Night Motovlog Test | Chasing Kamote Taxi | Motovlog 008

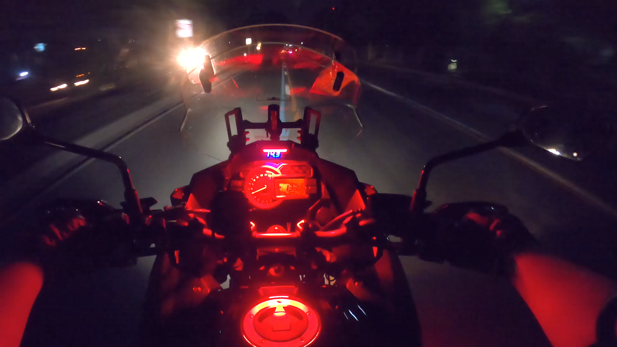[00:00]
taxi tayo na beating the red light. Kamote taxi driver, ABT 9338.
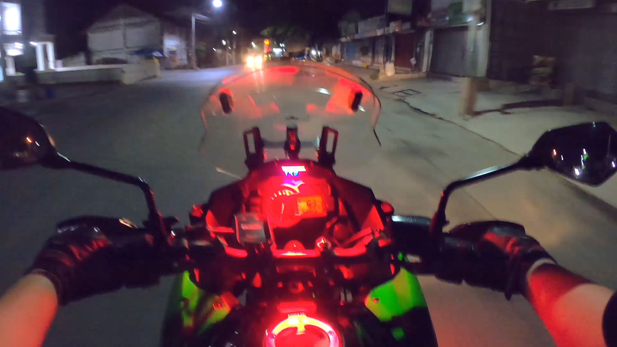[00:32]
Ngayong gabi, try natin na gamitan ng 1600 ISO and let's see kung maganda or maliwanag yung kuha ng ating GoPro Hero 8 Black.
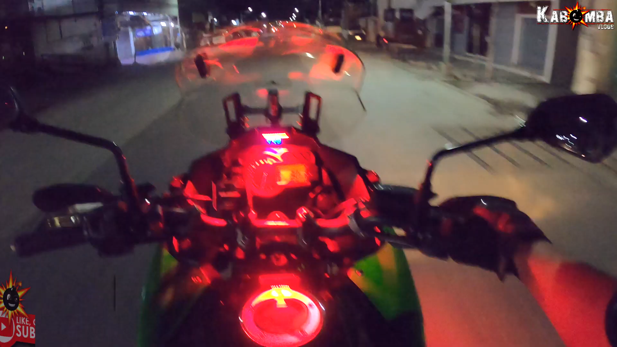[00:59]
So mga kabomba, welcome sa ating isa pang vlog. And by the way, sa vlog na to, wala, nothing special mga kabomba. Kasi nga, testing na natin yung ating GoPro Hero 8 sa gabi. And I'm using GoPro Hero 8 Black and 1600 ISO mga kabomba. So pag umaga, until 800 ano lang ako, 800 ISO lang ako kasi baliwanag naman eh.
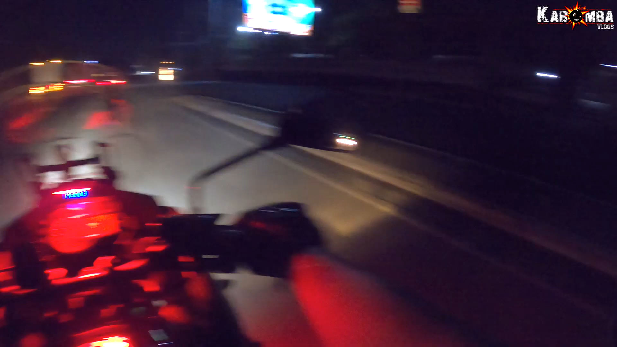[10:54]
So sa part na to ng Makati or C5, medyo madilim talaga dito ever since. Okay, so kaya pinili ko na dito dumaan, kasi may mga parts na yung C5 na madilim, may parts na maliwanag. Okay, para matesting talaga natin kung paano yung
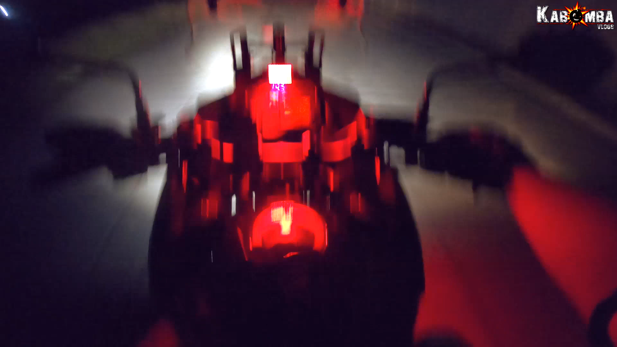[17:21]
Hitting the red light, number 2 swerving. Nakita niyo yon? Di ba? So, yun yung mga taxi driver na ano, takaw disgrasya mga kabomba. Diba? Sa nakikita nyo mga kabomba, yun talaga yung mga kamote na taxi driver. Ang pakay kasi talaga ng taxi driver na yun is kakarerahin niya ako. Akala niya siguro kung makarera ako sa kanya.